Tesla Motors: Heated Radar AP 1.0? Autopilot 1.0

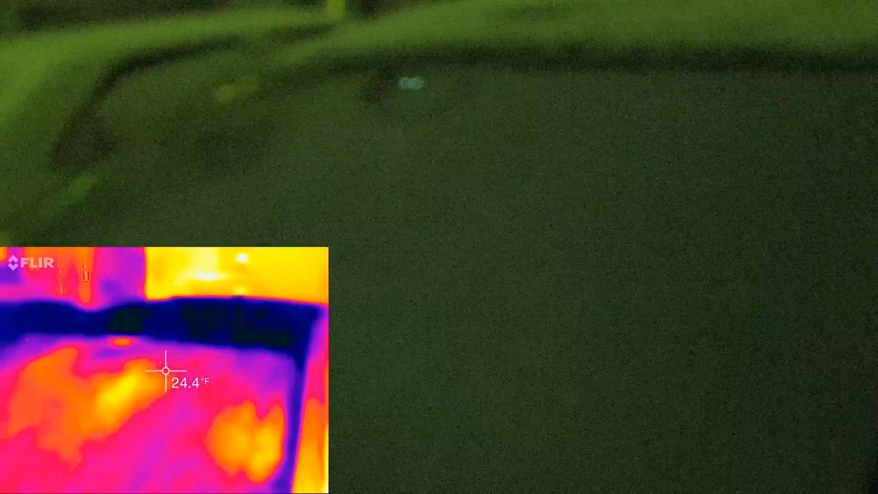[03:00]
On screen: spot 24.4°F
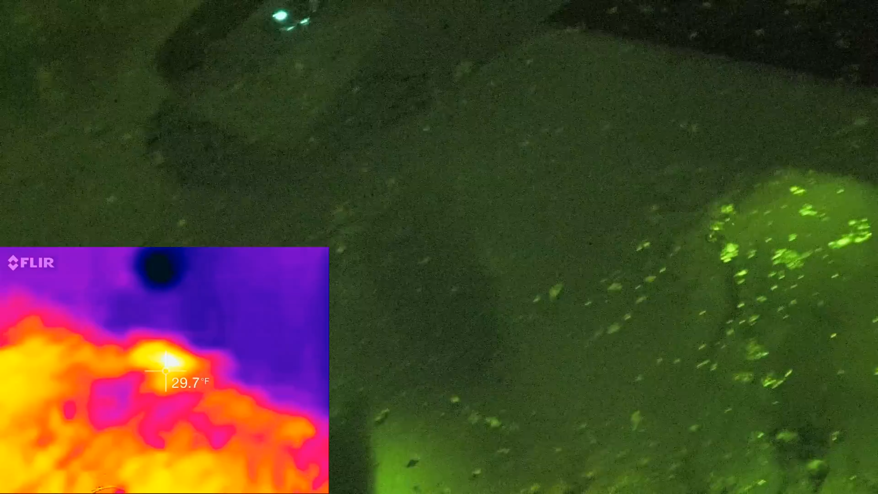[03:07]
On screen: spot 29.7°F
because because because the reflective glass here watch and
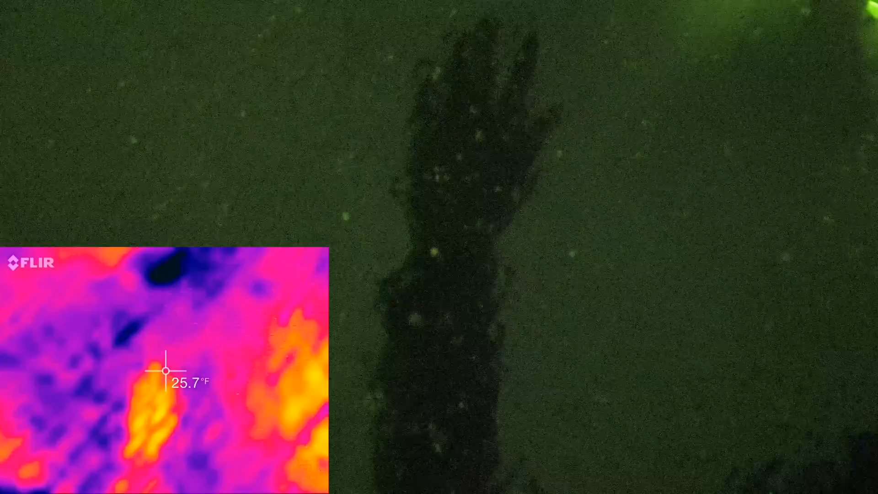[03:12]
On screen: spot 25.7°F
see the infrared reflection of my hand above the window
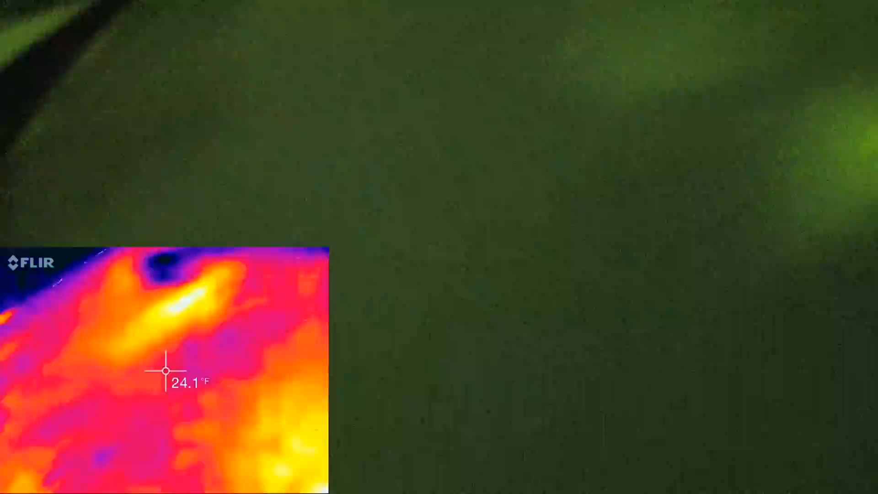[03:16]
On screen: spot 24.1°F
let's go inside the car real quick here because because it's starting to get cold
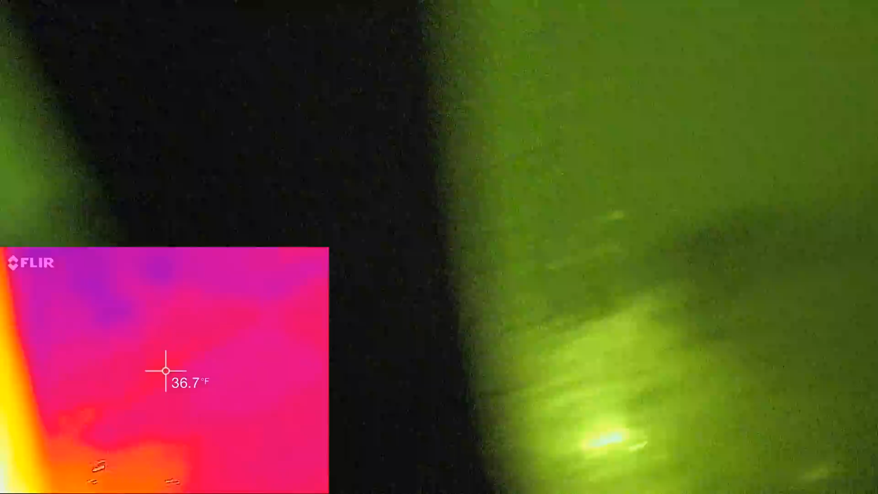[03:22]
On screen: spot 36.7°F
and still fairly warm in here but see
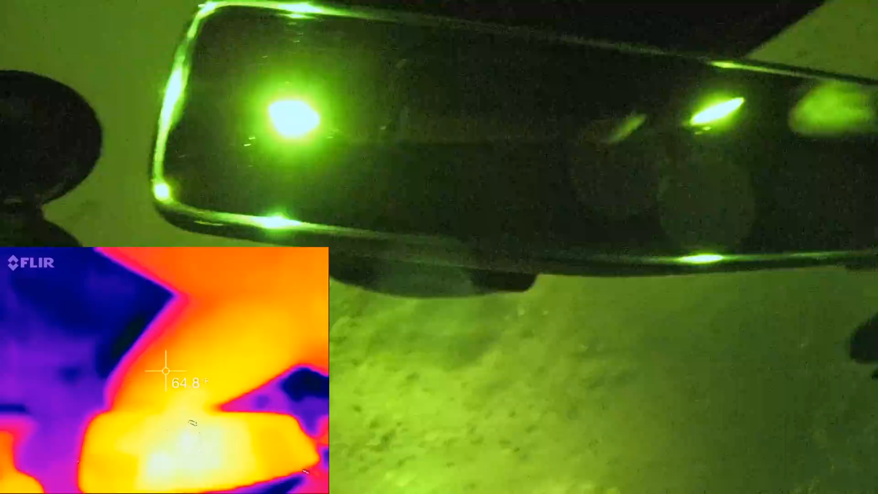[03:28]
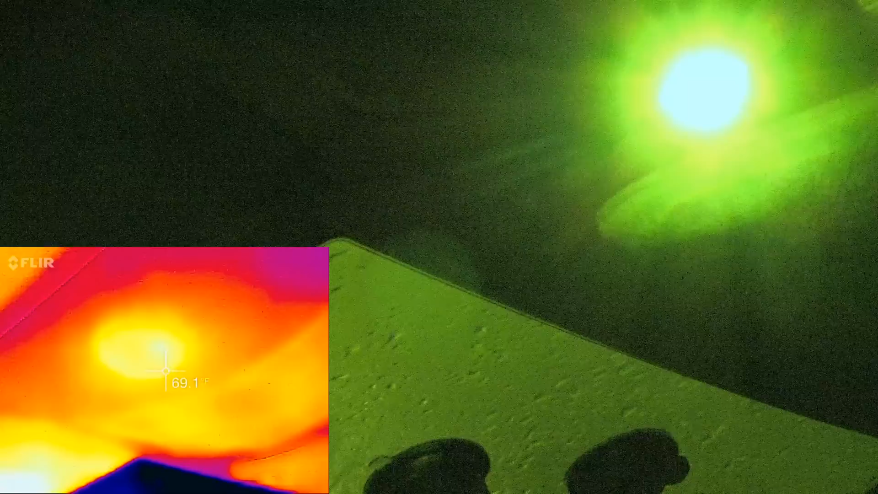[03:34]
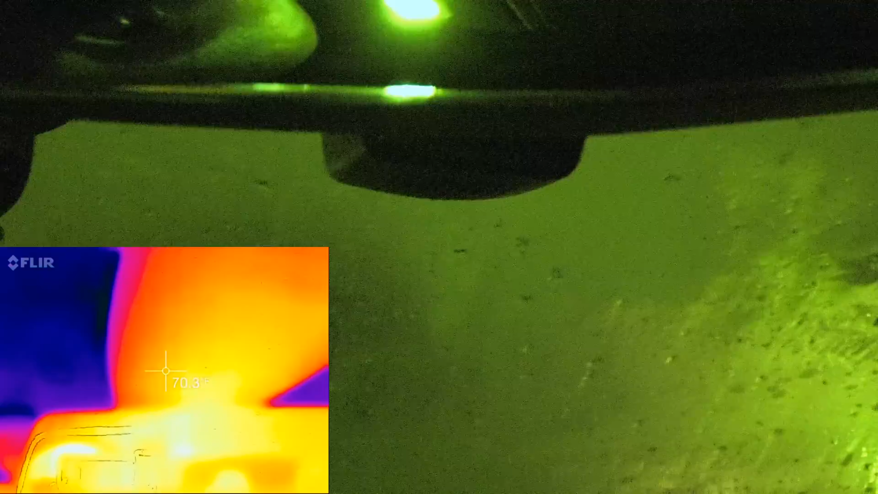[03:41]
okay you can see the camera reflection I
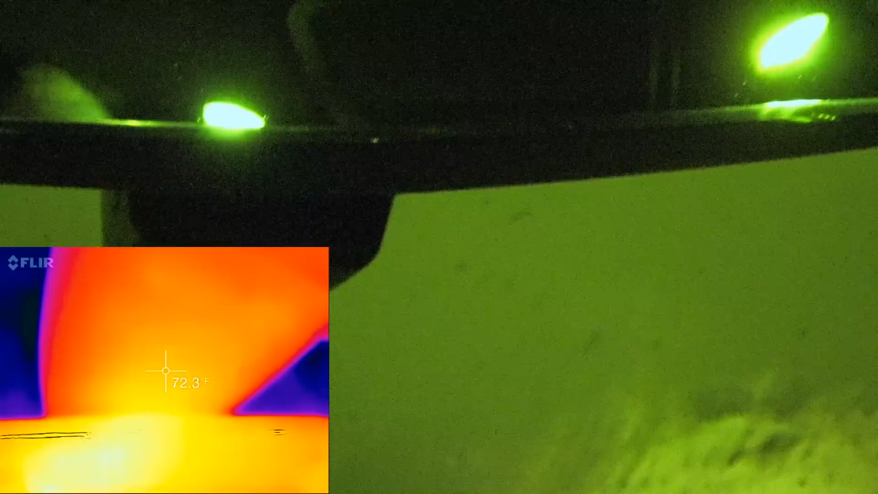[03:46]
On screen: spot 72.3°F
mean it feels slightly warm but let's calibrate again
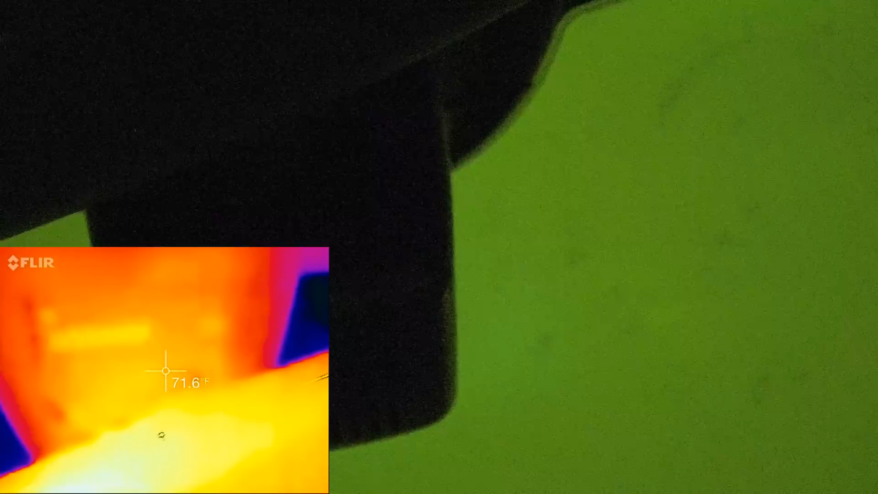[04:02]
okay you can see the heat sink fins on it so I can't I doubt let's go back
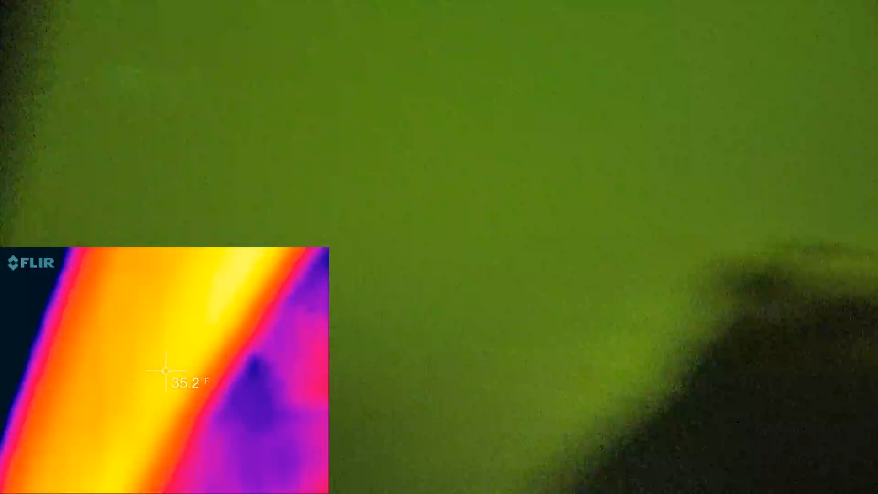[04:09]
outside I doubt
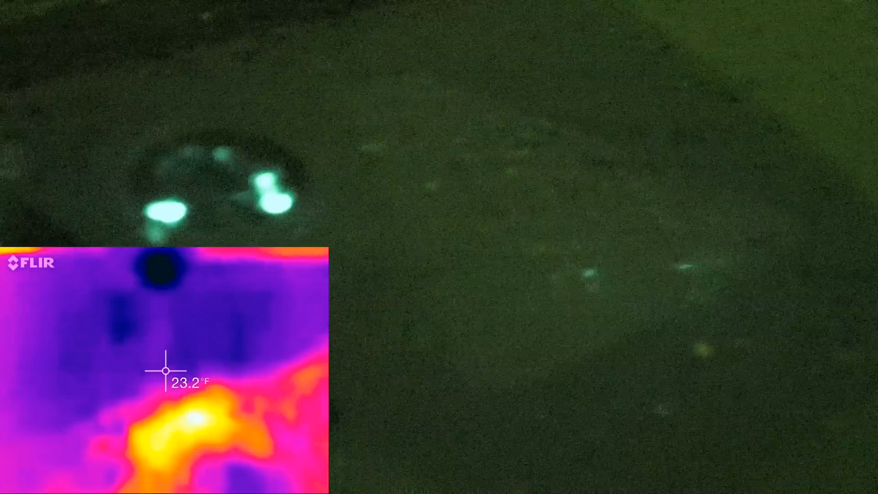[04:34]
oh that's cool the infrared little beam for
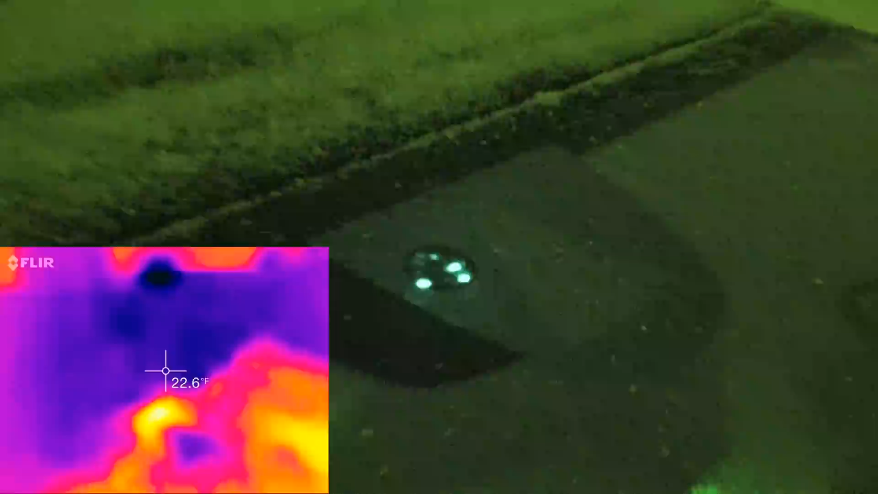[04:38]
the uh oh what do they call hey there's a wait let's see uh everything's melting on the windshield anyways because the the car is still too warm
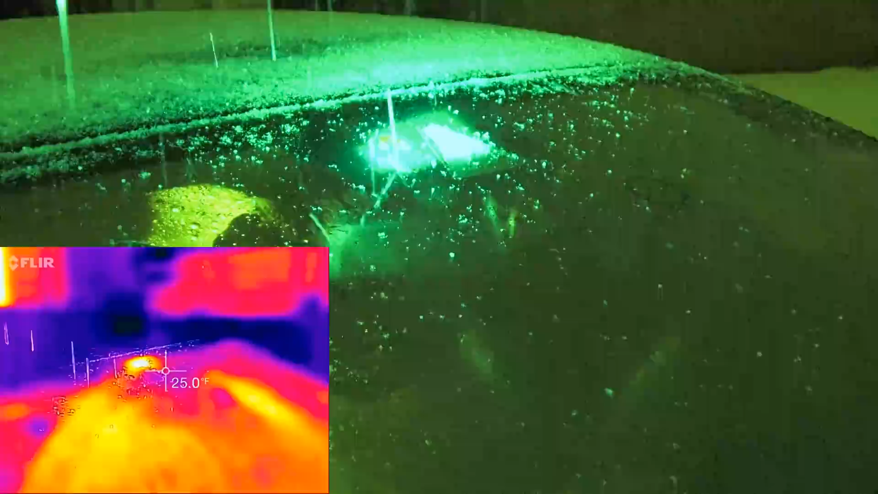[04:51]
but um well all right here
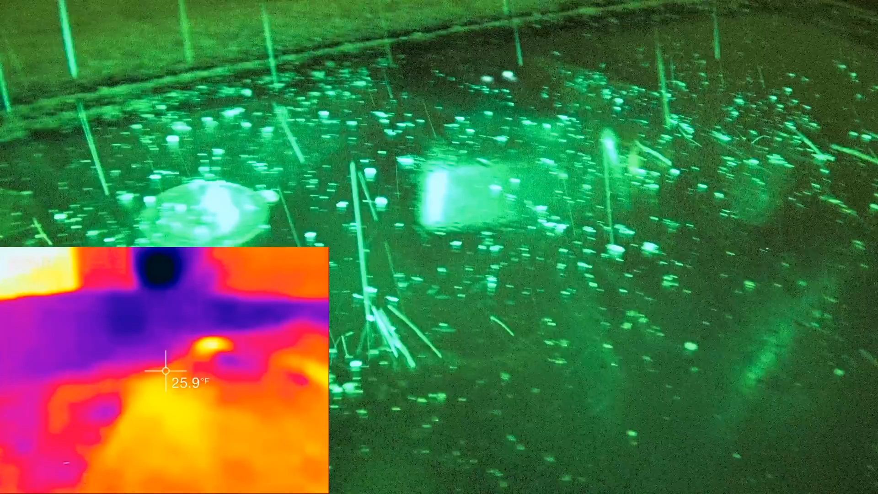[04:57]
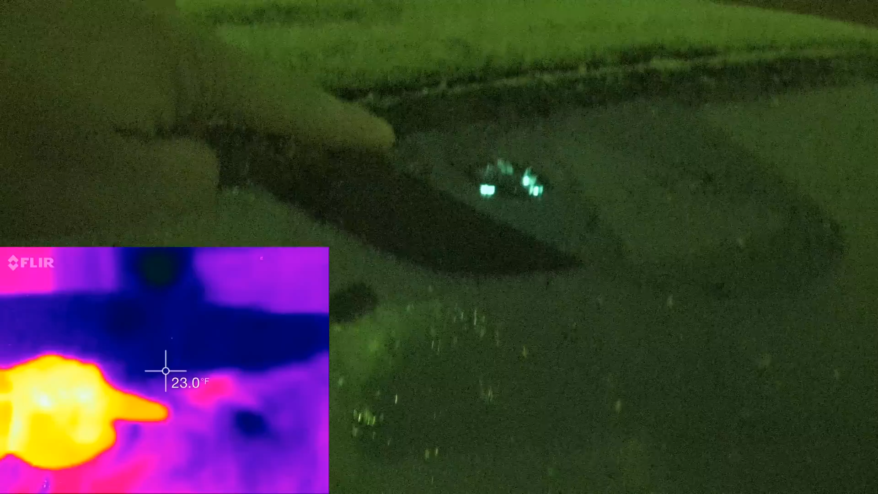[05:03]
right here and you can see on the normal camera because that's infrared light
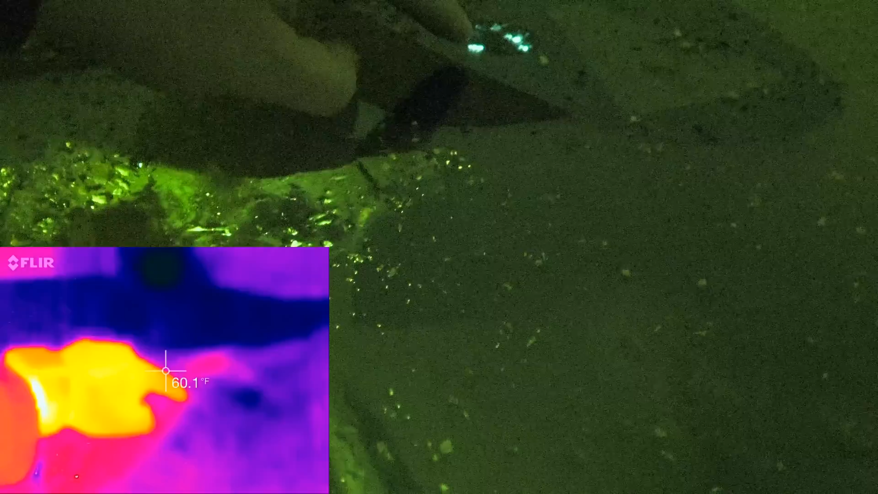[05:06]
On screen: spot 60.1°F
although it doesn't it's not picking up on my thermal
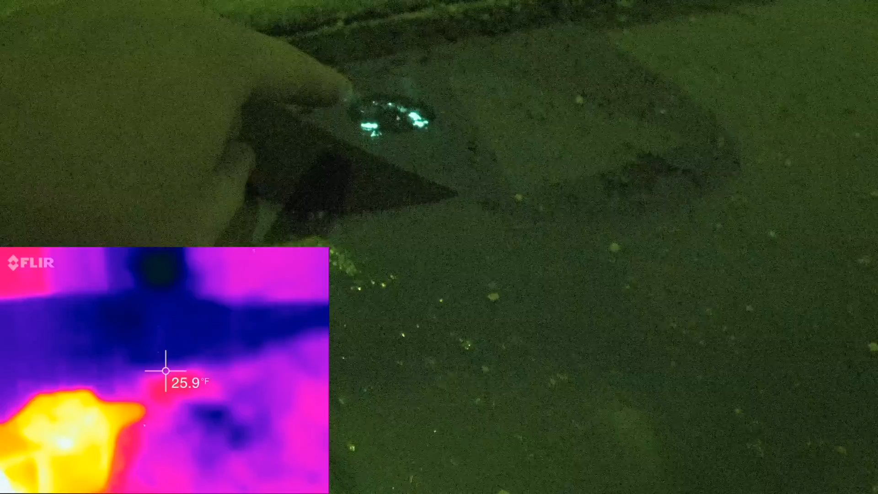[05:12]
but in the regular camera right there you can see the infrared light um
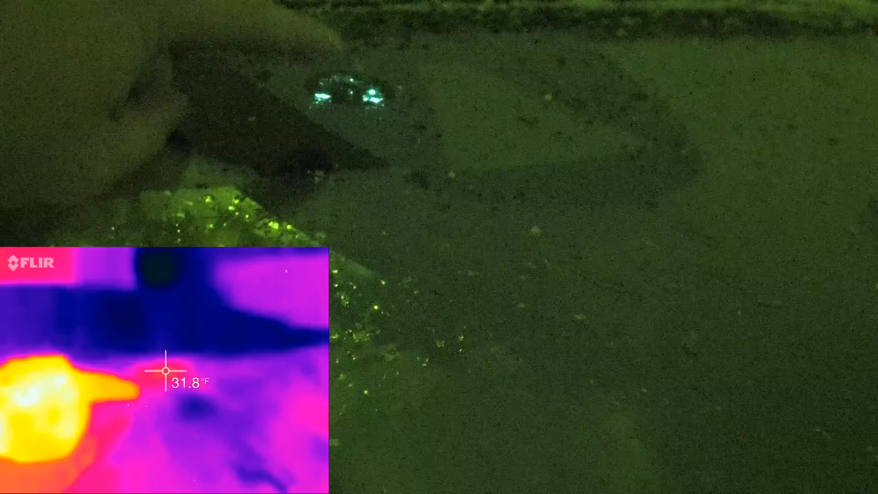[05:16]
that's the same as what was on the original tesla model s cars uh